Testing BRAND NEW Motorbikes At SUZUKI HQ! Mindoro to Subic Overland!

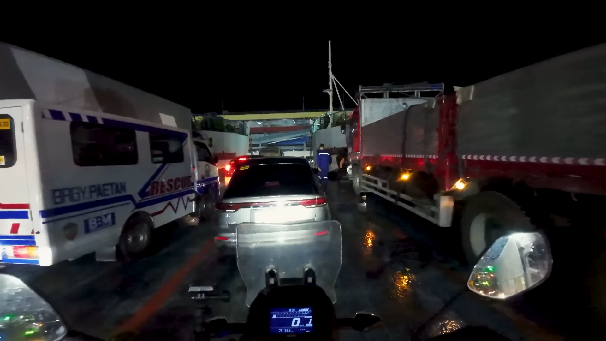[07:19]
Okay, gonna join the scrum to get off the boat.
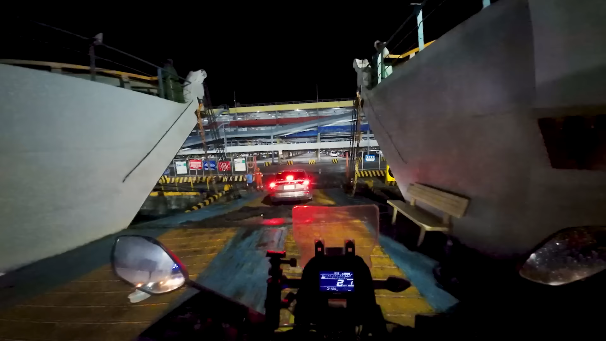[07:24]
And then once I get out, today I'm just gonna head slightly down the road to Lipa.